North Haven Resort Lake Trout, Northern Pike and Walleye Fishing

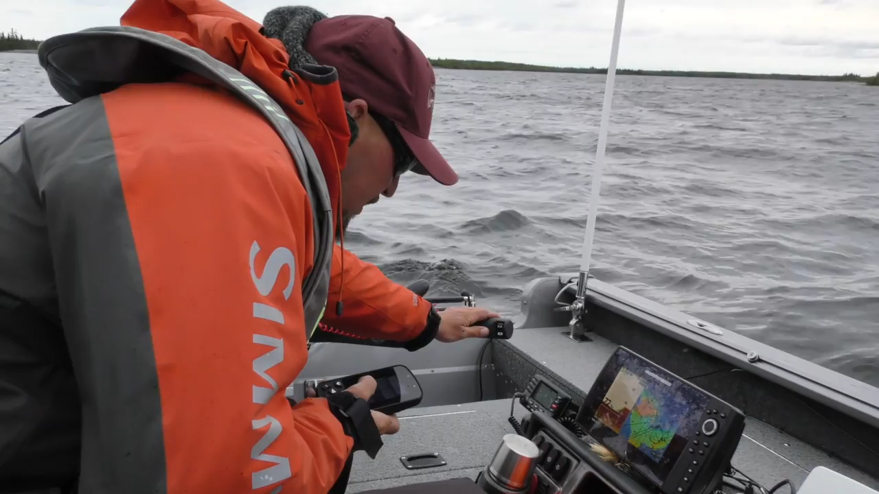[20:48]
We've got some awesome features in this boat, which is a little extended deck,